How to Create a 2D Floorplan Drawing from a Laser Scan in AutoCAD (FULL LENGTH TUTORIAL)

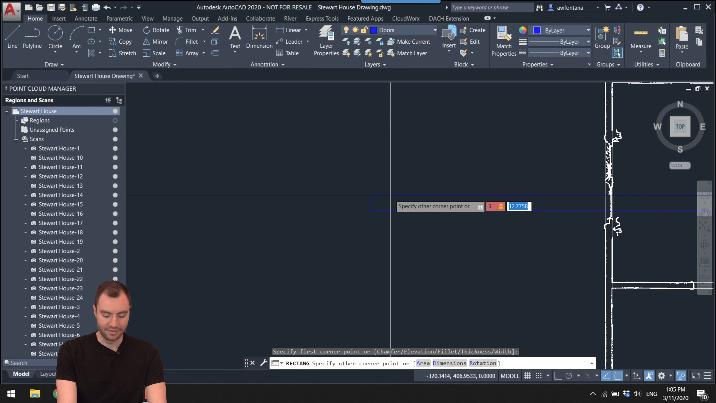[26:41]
So I'll show you how to do that. So I create a box and I might make it maybe three by six inches, something like that. And then I might make my actual door,
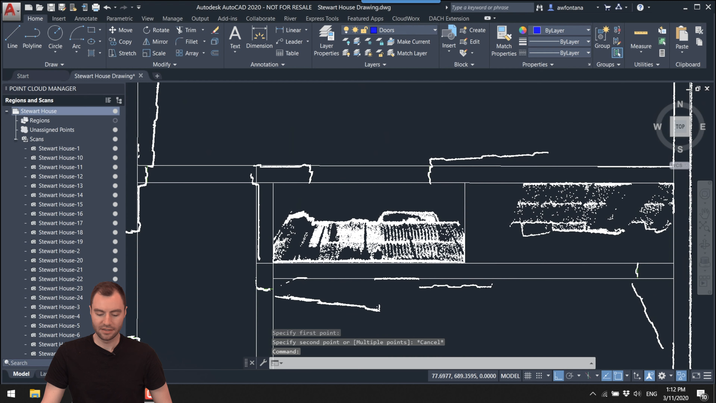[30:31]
measure GM distance and here we can go this point over to this point. So this is about a 32 inch door. There's this method. There also is another method where I'm using this LGS file.
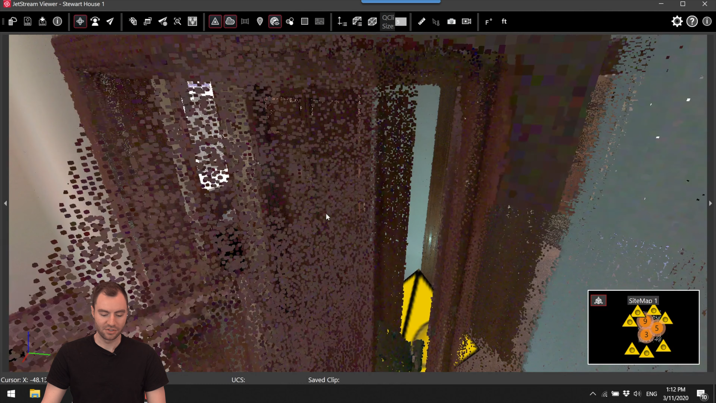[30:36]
So if I went into this house here,
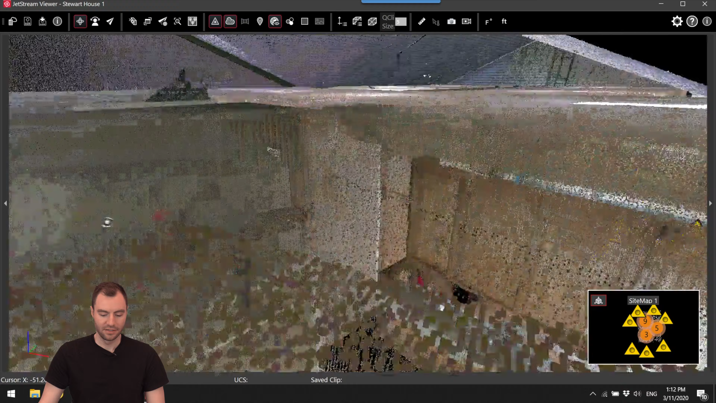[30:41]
this gives me the good ability to zoom right up to this door.
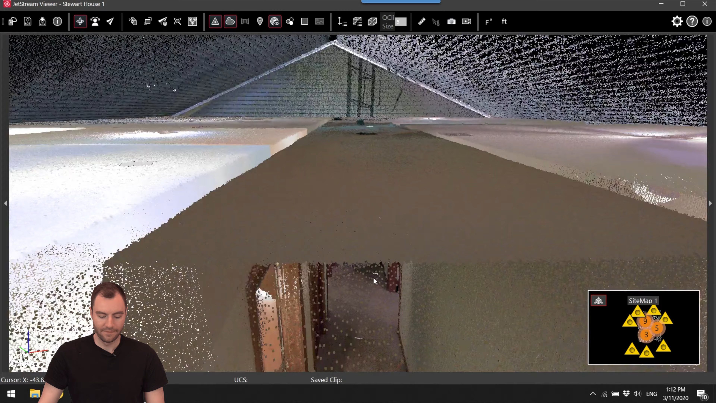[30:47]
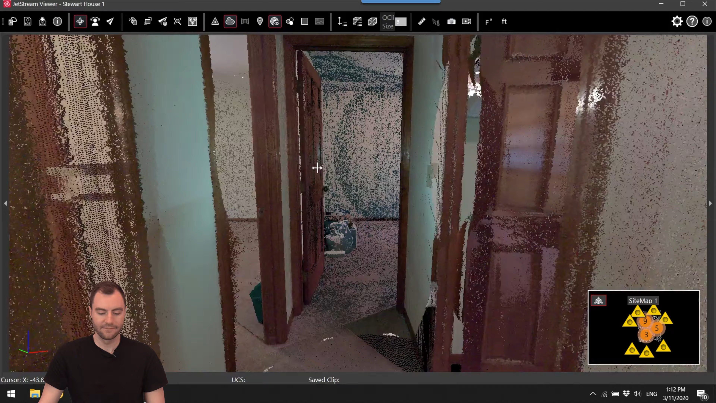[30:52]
And measure this doorway right here.
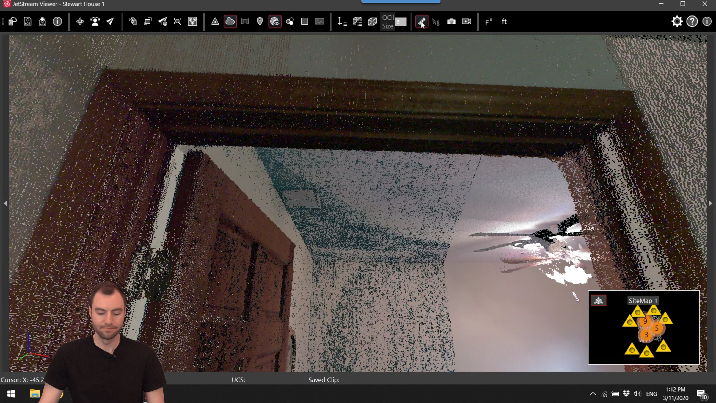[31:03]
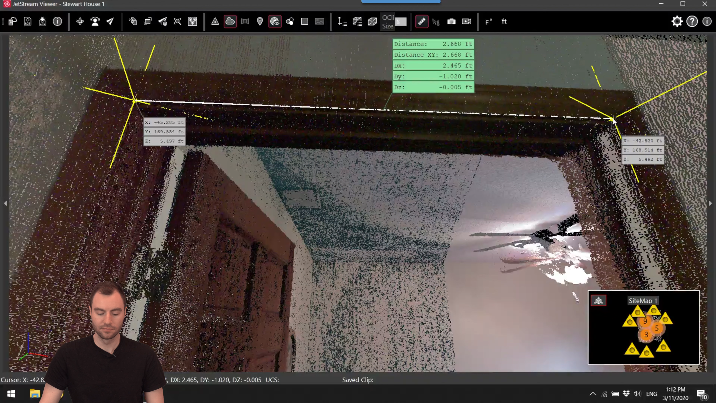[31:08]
So it's a little over two and a half feet here. All right, so now I can go up to my 32 inch door and the insertion point is already on that midpoint of the inside of the door. So here's where I can just zoom into that green line and drop it on the midpoint.
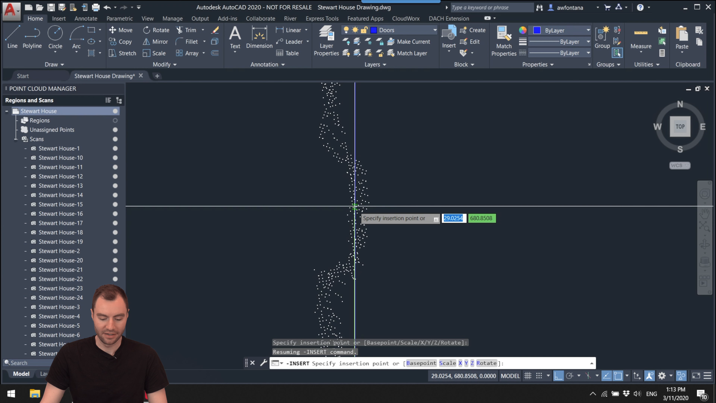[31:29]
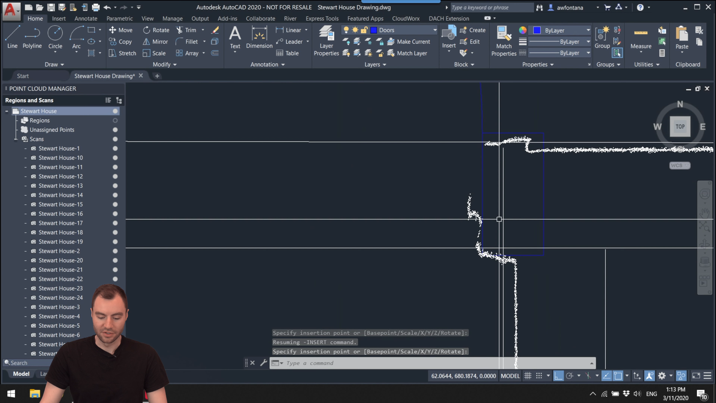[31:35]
So this is going to line up, if it's a true 32 inch door, this is already going to line up pretty much perfectly. So that's, that really speeds things up to have these guidelines in place. And it just, just makes life a lot easier.
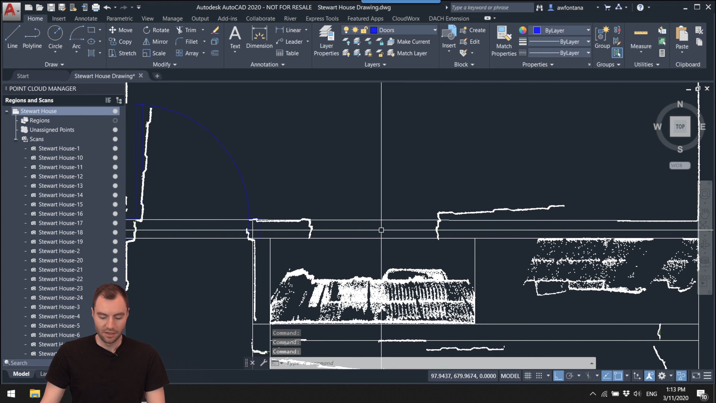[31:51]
So same thing over here. This is a, it's going to be a 35 inch door. Um, but it's going to be upside down. But that's okay. Cause I can still drop it on that point. I don't need to rotate it.
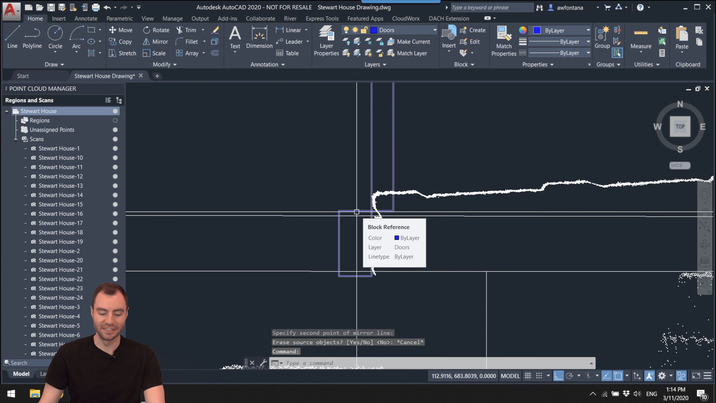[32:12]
I actually need to mirror it. So I'm going to highlight it. Command is mirror. And then you just pick two points along the mirror line. It's going to ask you if you want to erase the source object.
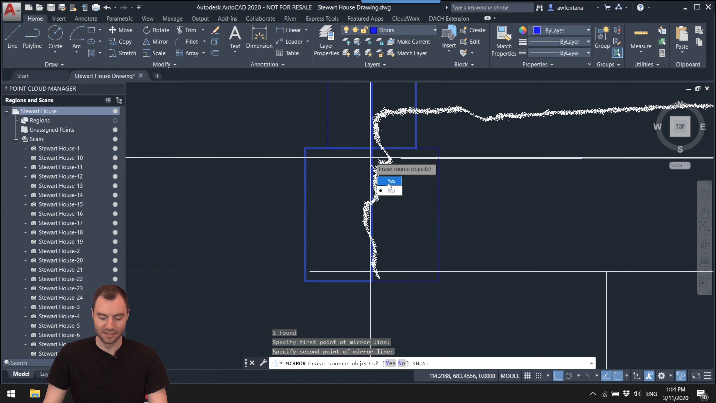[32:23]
In this case, I do. Uh, so now this is, um, in the correct orientation and lines up really well with, uh, with my point cloud.
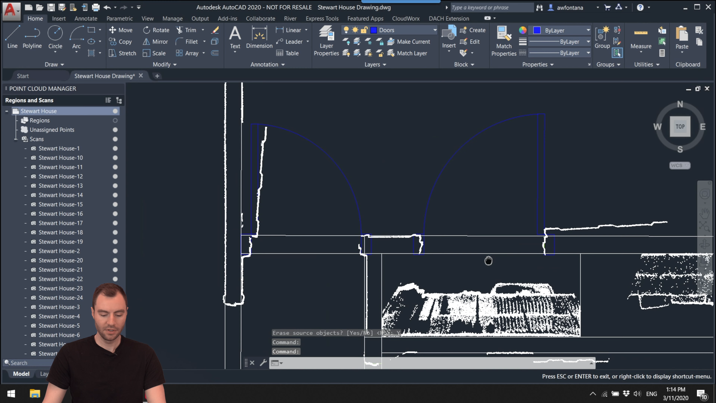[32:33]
All right. So those two look good. Now I just have to keep going down the line. This looks like a something like a 32 inch door.
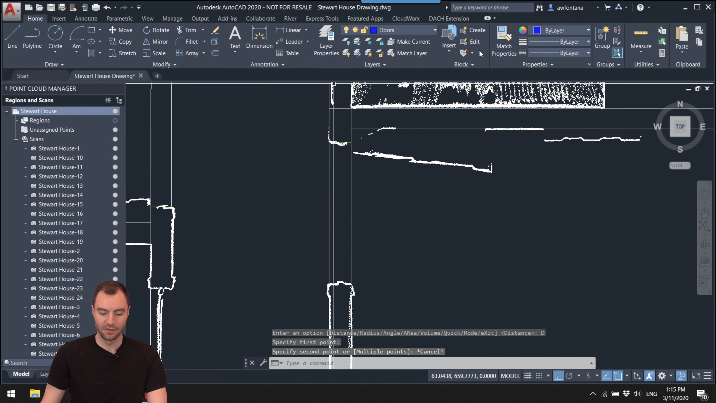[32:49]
So I'm going to use 32 inch door. So I'm going to use 32 inch door. Rub it on here. This is going to have to be rotated. So I can rotate, rotate around this point.
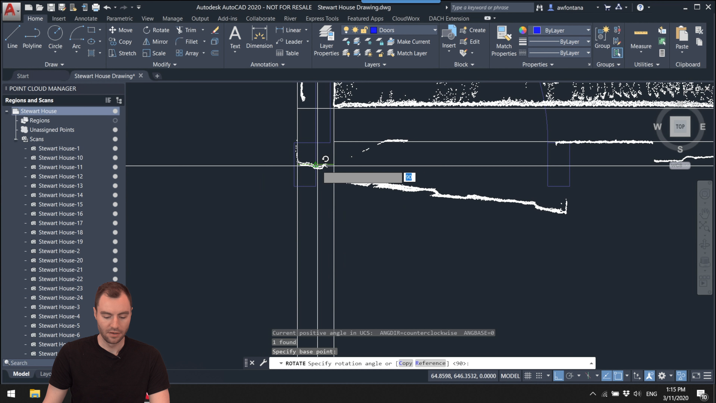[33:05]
And then that fits really nicely. Same thing here. This looks like a smaller door.
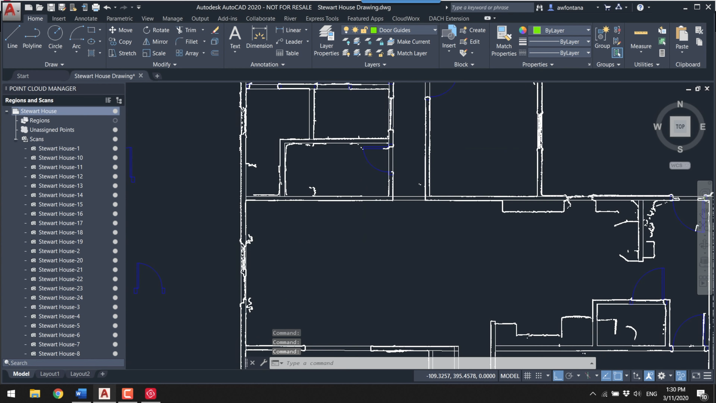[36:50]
Try the 42 inch. Mirror it.